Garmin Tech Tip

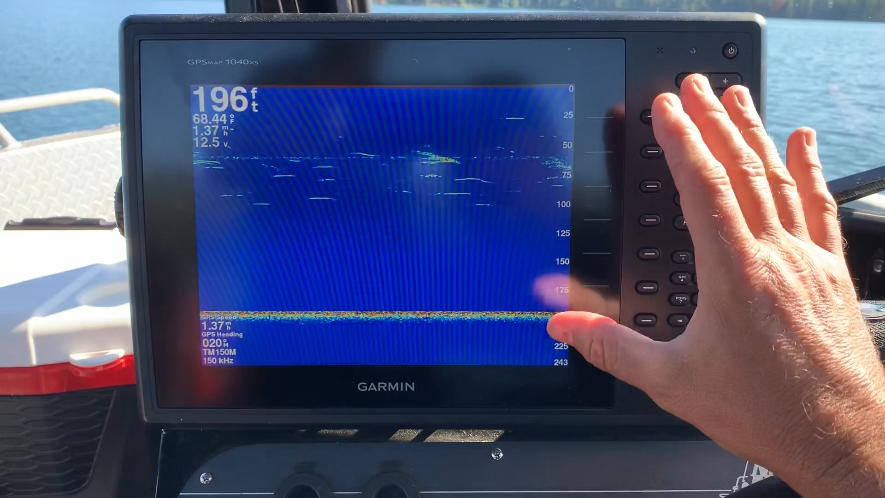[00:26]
On screen: depth 196 ft
You can see we're in 196 feet of water. My speed's 136 and you can see I'm marking a few fish. I can see one of my cables here which is my line that's down in the water but I'm really not getting the true picture here. So there's a couple things you're you can do.
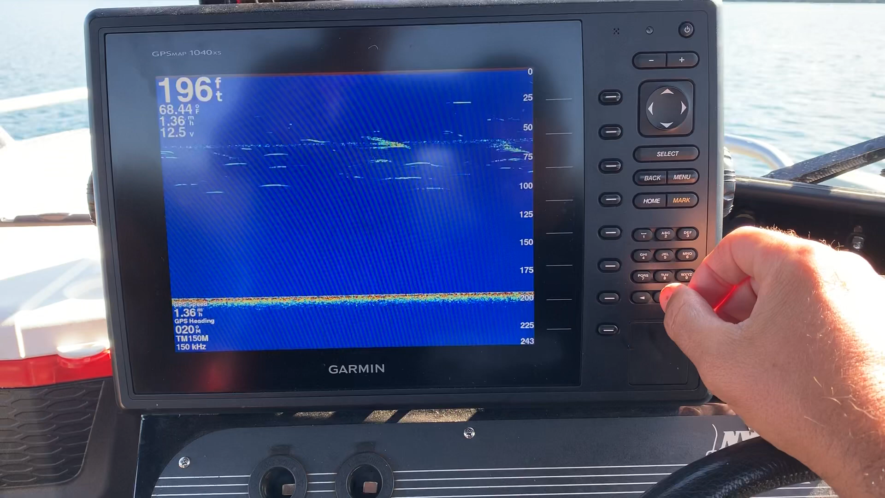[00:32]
On screen: depth 196 ft
I'm using a Garmin 1040 XS and a lot of your transducers you have you have a dual so we'll run two different frequencies. You can see I'm running a little bit high. I'm running at 150.
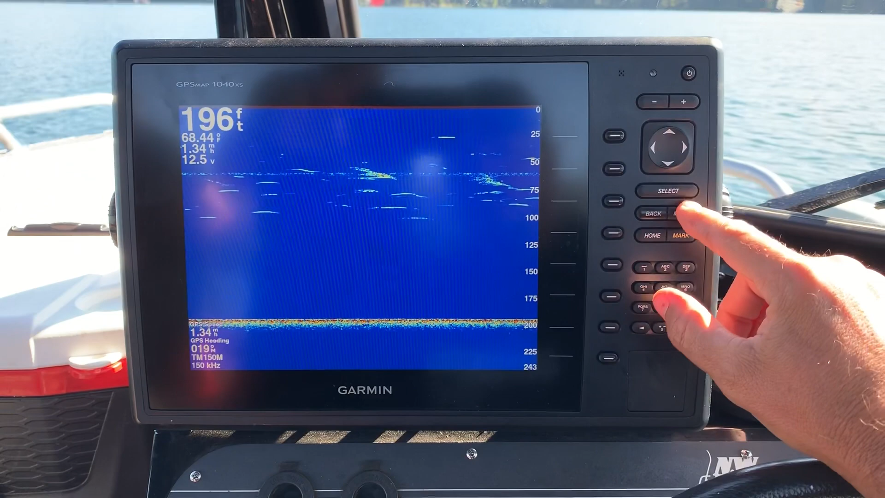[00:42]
On screen: depth 196 ft, water 68.44°F
So with a Garmin unit I'm gonna go to menu. I'm gonna switch my frequency and I'm gonna dial that down a little bit. So I prefer somewhere between 80 and 120 and 95 seems to work pretty good for me.
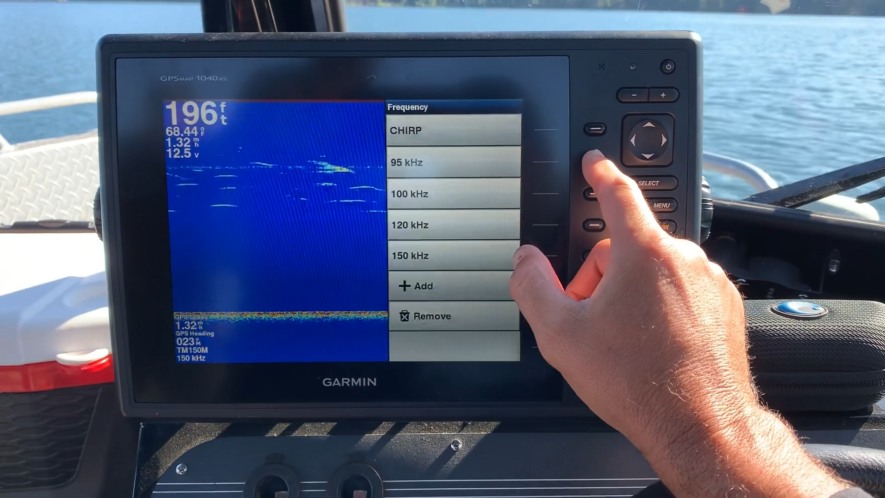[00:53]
On screen: depth 196 ft
So we're just gonna go ahead and click on the 95. We're gonna go back and see what we got. So you can see the frequency didn't really do too much to this.
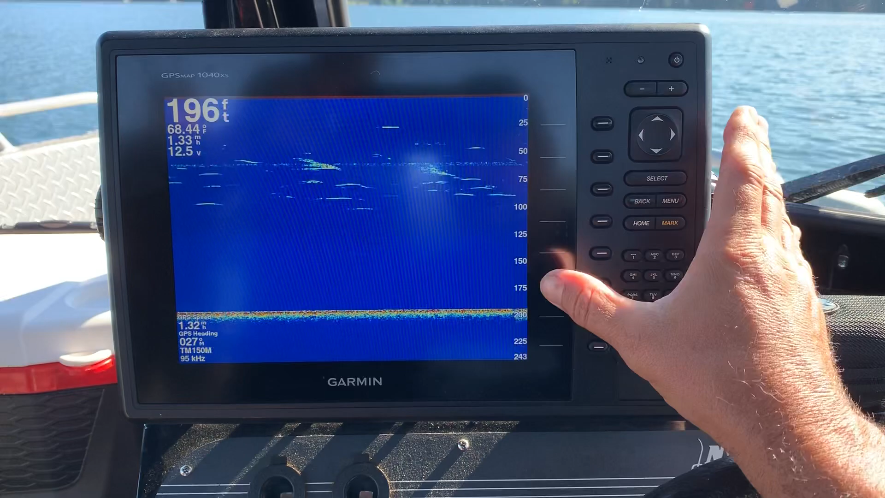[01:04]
On screen: depth 196 ft
So the other thing that you need to do is you need to take your gain up a little bit. You can see I'm running pretty low. I'm at 68%. So if you take your gain you
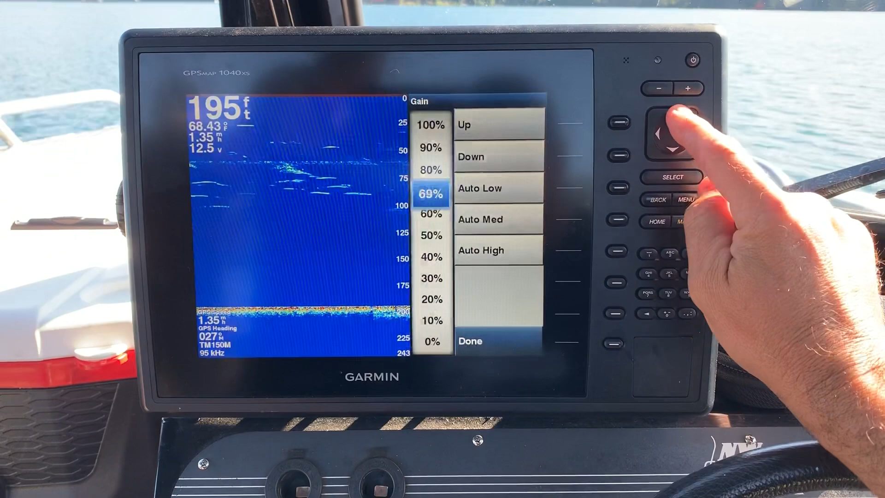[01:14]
On screen: depth 195 ft
can manually push it up which is gonna get you a little bit better picture. But Garmin's got a really good setting for auto high and that's what I like hitting is auto high. So it's all gonna automatically go to the highest setting and be able to take the the turbulence out of it.
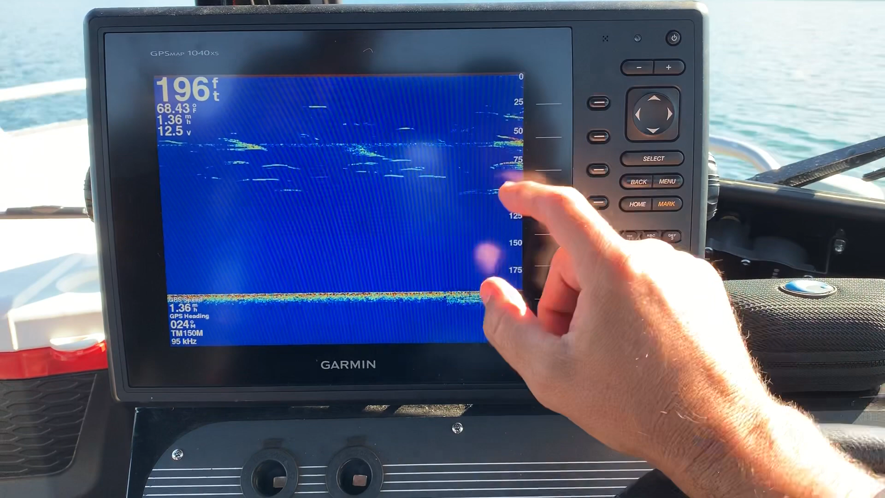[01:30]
On screen: depth 196 ft
And you can see I'm already starting to mark more fish comparatively to what I was. So I'm getting a little bit better picture you're doing. The other tip I'm gonna give you is because I'm only fishing between 60 and 90 feet
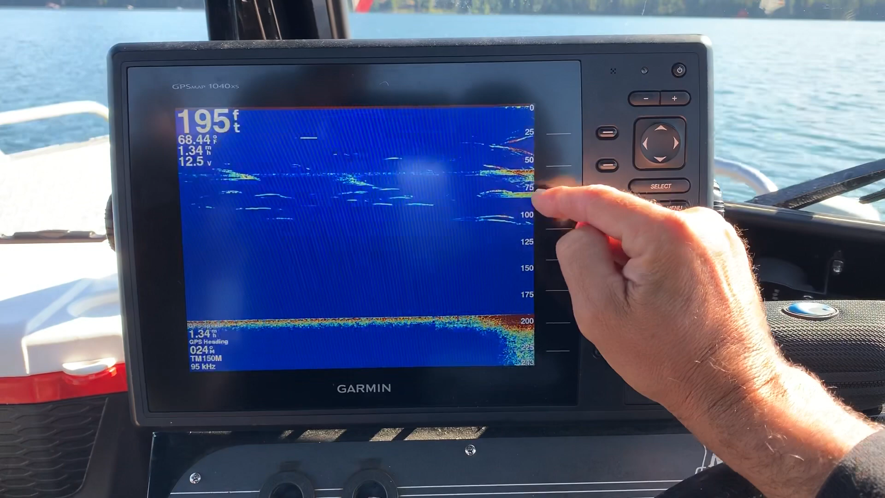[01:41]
On screen: depth 195 ft
and I'm marking from 200 feet all the way up. I don't really care what's in this area of my screen. So another little tip that you can do to get a better picture is take your
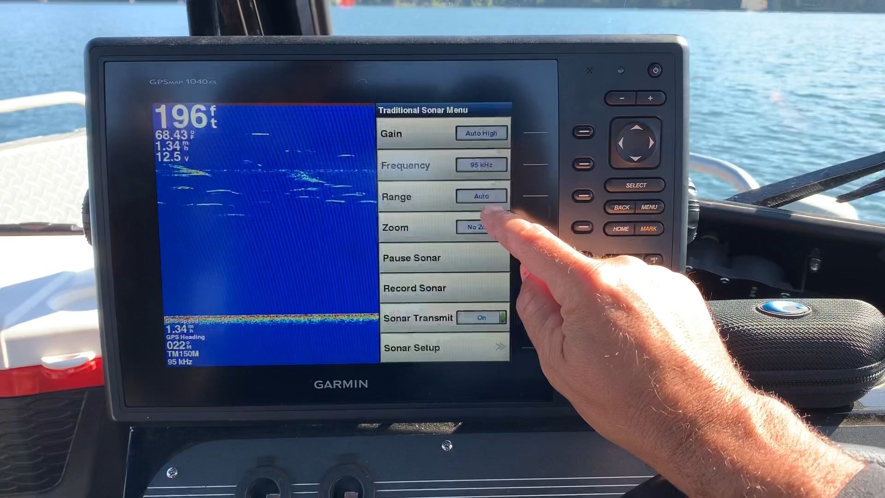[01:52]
On screen: depth 196 ft
range from auto and move it up.
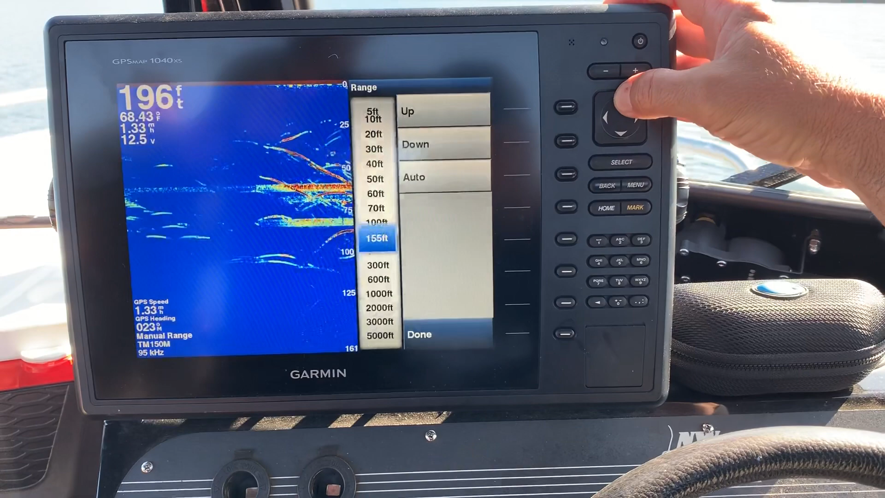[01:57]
On screen: depth 196 ft, water 68.43°F
So I'm gonna move mine up to about 125 and if I go
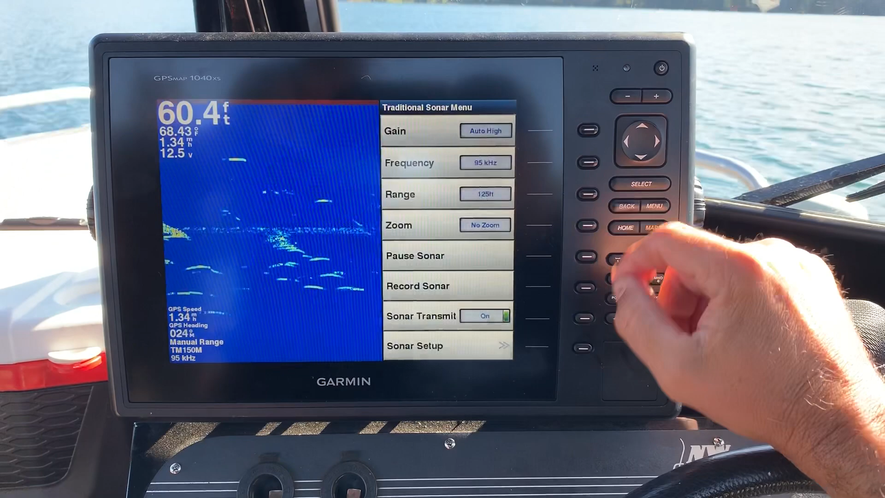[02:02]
On screen: depth 60.4 ft
back like this you can see I can see my downrigger weights. I can see the fish a lot more clearer. I can see fish swimming down. A lot better picture.
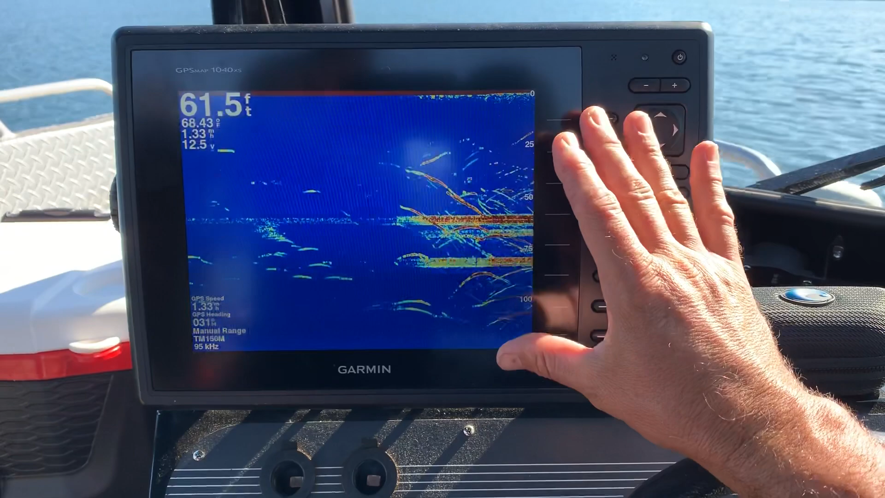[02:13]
On screen: depth 61.5 ft
You're gonna get a lot better information on your screen comparatively the way we were running it there. So quick tip make sure your range is up. Make sure you're just looking at where you're fishing. Make sure that your frequency is running
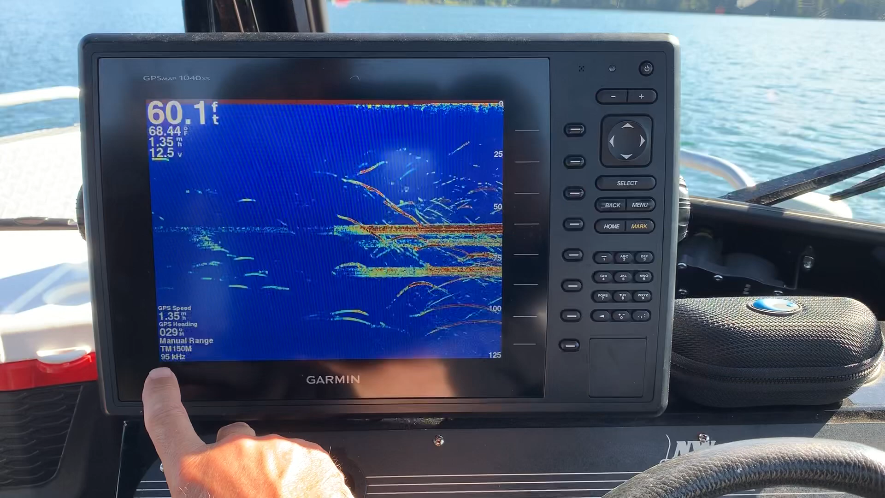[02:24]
On screen: depth 60.1 ft
between somewhere between 80 and 120 and then make sure that that sensitivity is up on high.
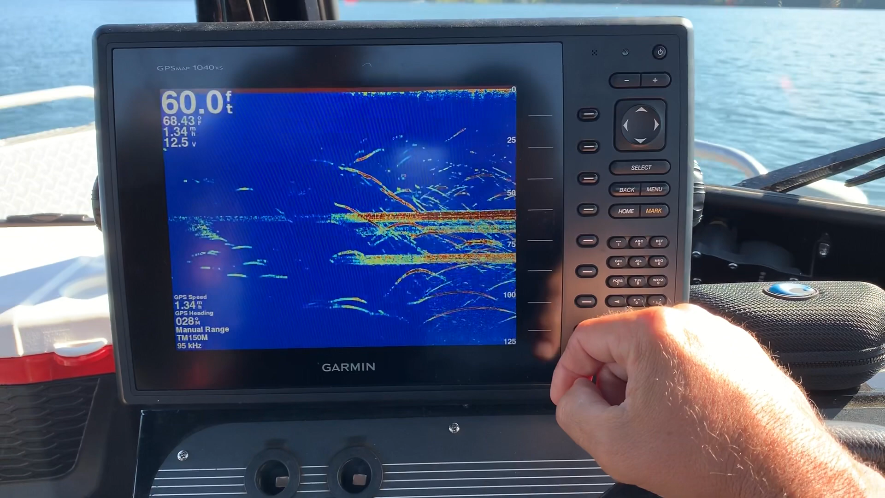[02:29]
On screen: depth 60.0 ft, water 68.43°F
So what I would do is if you don't have a Garmin unit and you can't do the auto high just
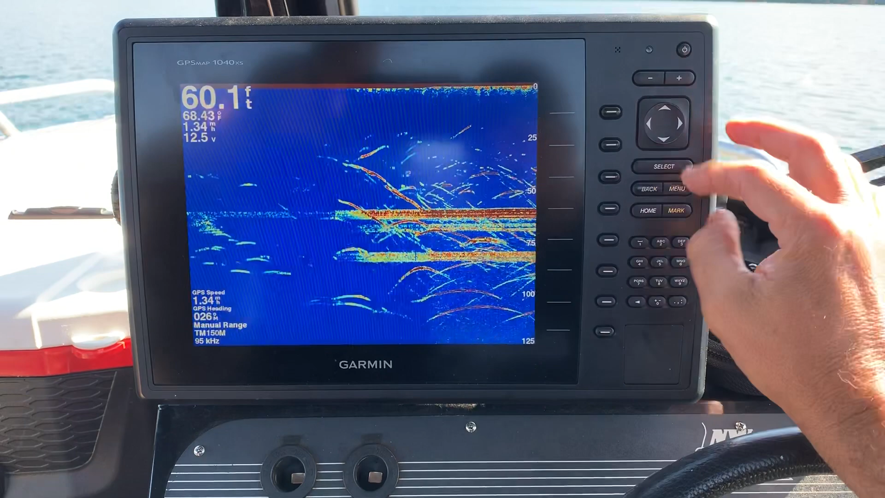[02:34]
On screen: depth 60.1 ft, water 68.43°F
keep raising it up on your gain.
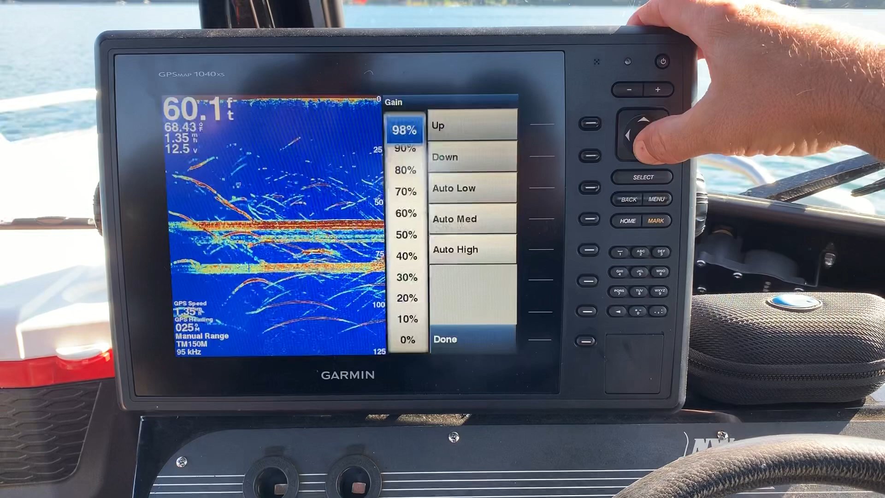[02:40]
On screen: depth 60.1 ft, water 68.43°F
Make sure that it's up until you start getting the clutter. So you can see the less gain I have the less picture I'm getting. What you want to do is you want to raise that up until you start getting fish but you're not getting all the clutter.
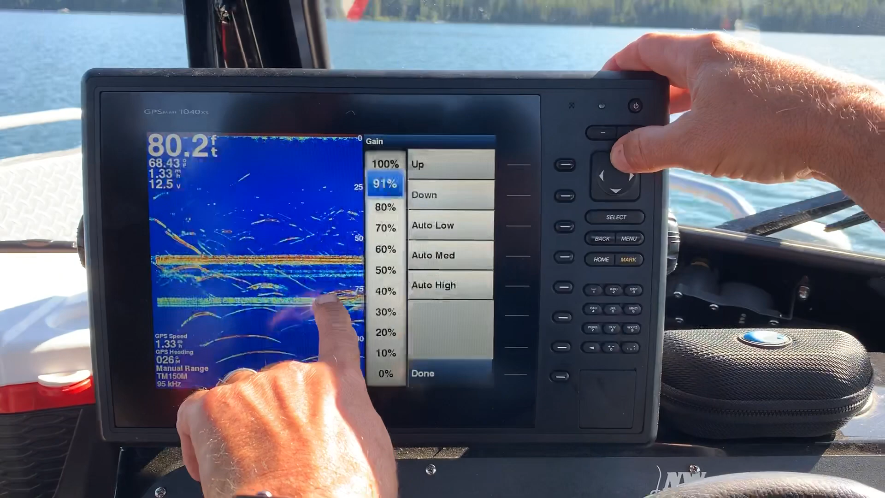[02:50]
On screen: depth 80.2 ft
So right about there is about perfect.